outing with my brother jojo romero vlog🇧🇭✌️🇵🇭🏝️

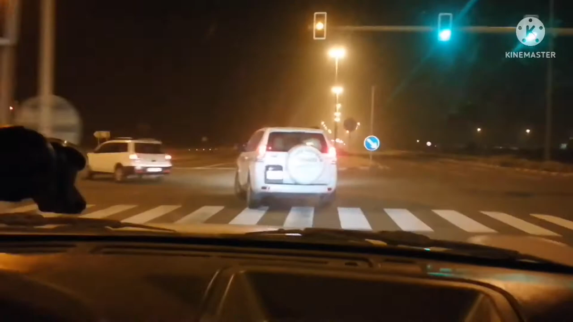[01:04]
Oo. Mabot pa. Napakalinis ng ano, traffic mabot light dito. Mabot pa tayo sa traffic light. 6,000 real din yan. Hindi pa tapos to eh. Dito na iwan si Kuya John dati.